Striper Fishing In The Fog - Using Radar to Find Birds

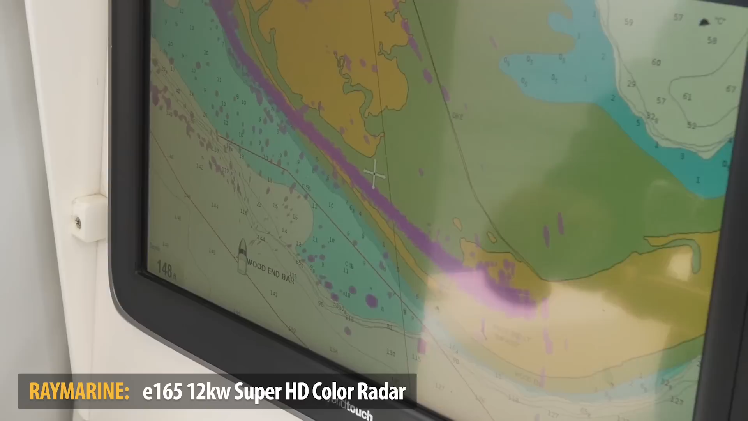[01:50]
So what I've done is I've overlaid my Raymarine radar on top of a chart just to show you how this works. And then you'll see a little further out the drop off on the Navionics chart.
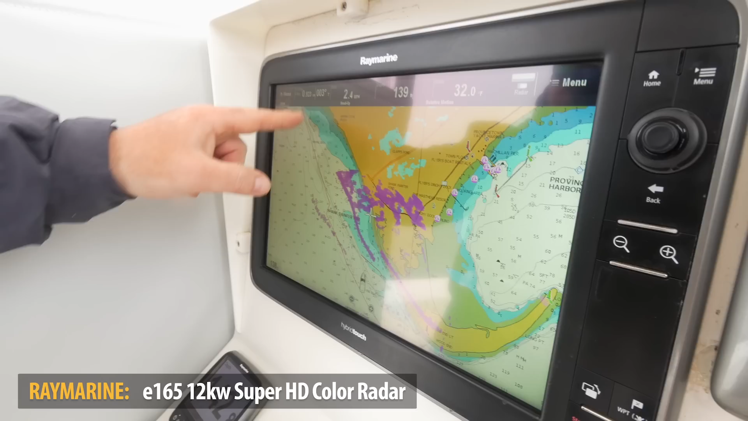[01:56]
Well, that pink clutter is all birds.
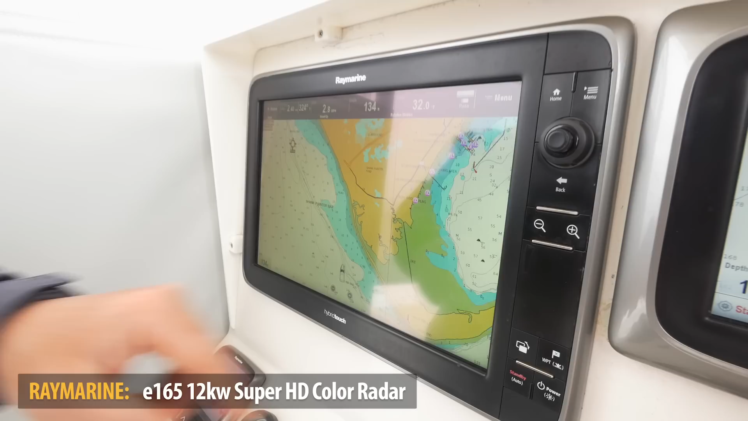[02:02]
I'll zoom in a little bit for you here so you can see. Now you have the radar ahead of the land and out here right on the drop off is all the birds.